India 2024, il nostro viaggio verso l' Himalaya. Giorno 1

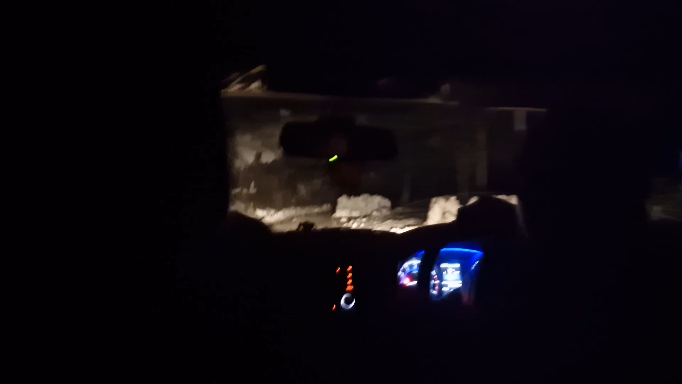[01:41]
Abbiamo dovuto abbandonare la macchina del driver perché non riusciva ad andare da su Andiamo su con il padrone dell'hotel Che sono 3 km E' stata più o meno così come state vedendo